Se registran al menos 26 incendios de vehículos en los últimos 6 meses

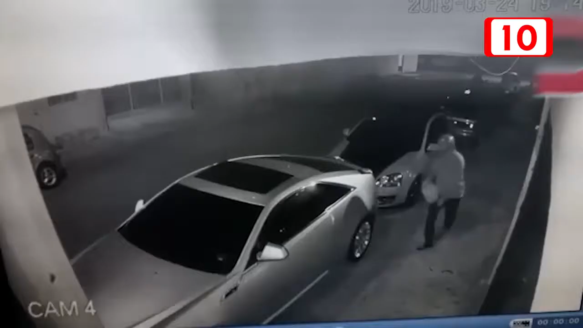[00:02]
En los últimos seis meses, al menos 26 vehículos se han incendiado en la ciudad de Chitumal, donde 19 de estos han sido de manera intencional, luego que personas desconocidas rociaran con sustancias inflamables a los autos con la finalidad de que estos se quemen. Afortunadamente hemos llegado a tiempo para sufocarlos, invariablemente, de que pues sí han aumentado, como este medio de comunicación,